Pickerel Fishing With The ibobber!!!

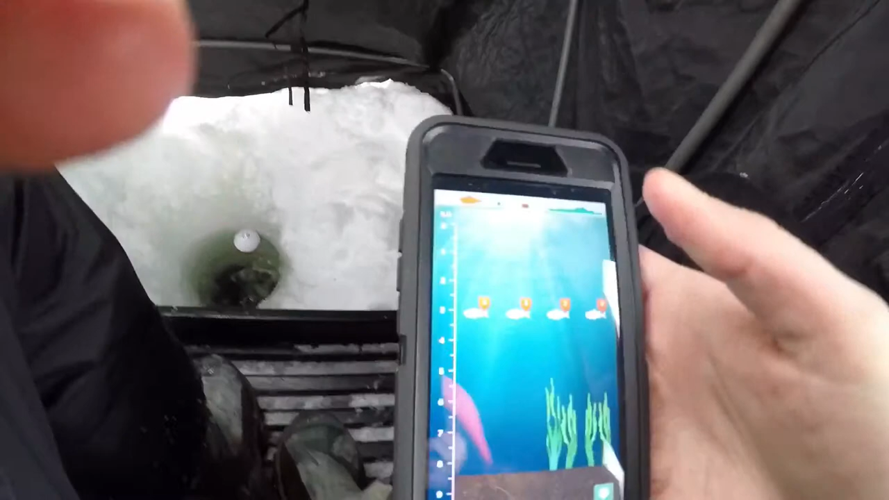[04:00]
some grass that's all right the grass is all right anyway
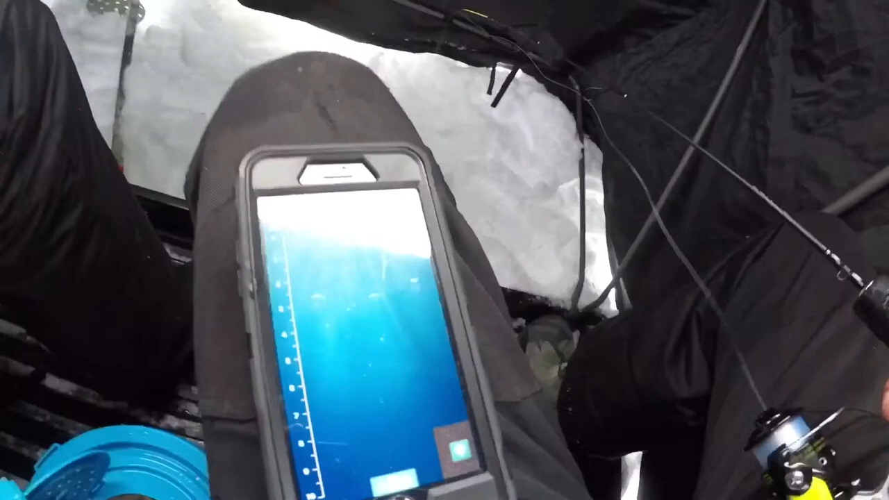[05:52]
completely gone that's cool completely gone there's nothing else on the camera so we caught the fish on the eye bobber that's cool
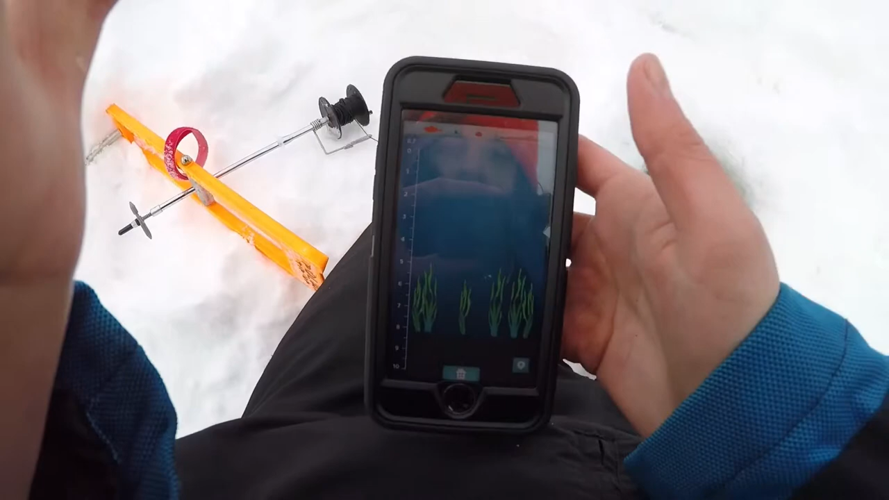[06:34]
at five feet at five feet so that could have been
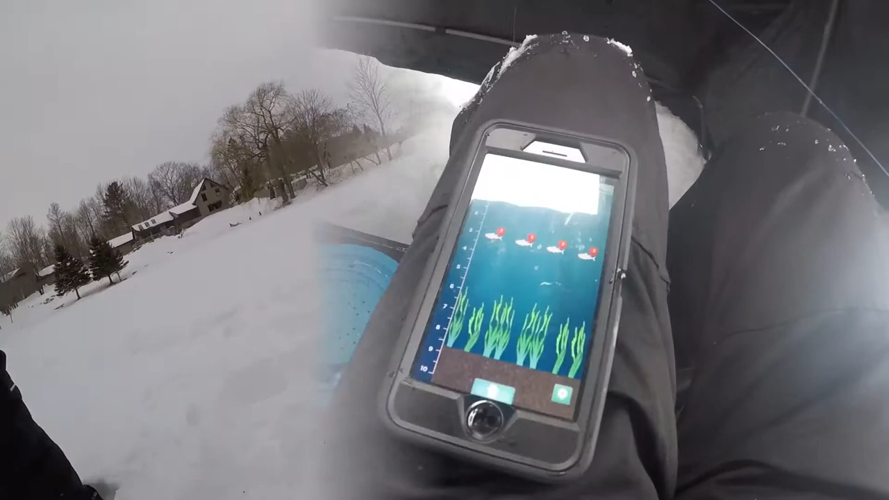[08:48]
back down with both and hopefully catch another fish i caught three fish guys alright so we're reading a bunch of fish at three seriously
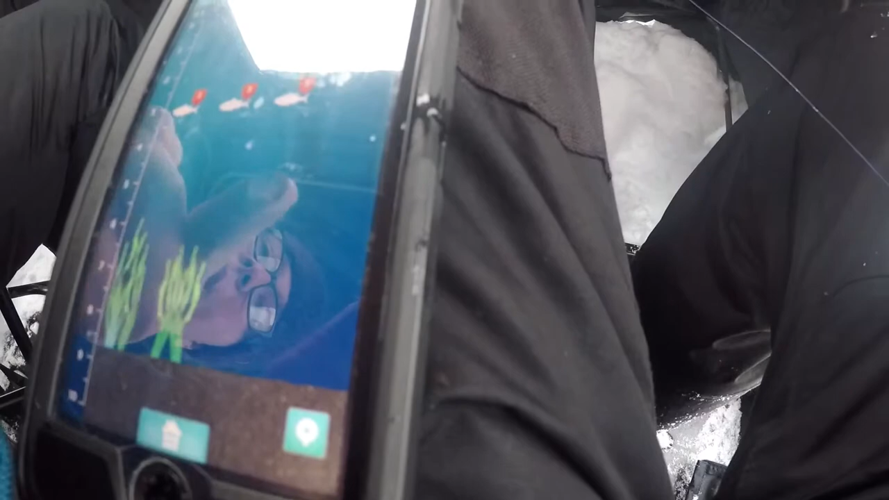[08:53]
dude that's a big fish down there pretty sure that's a big fish down there dude and we're just jigging now we caught five fish all at the same time so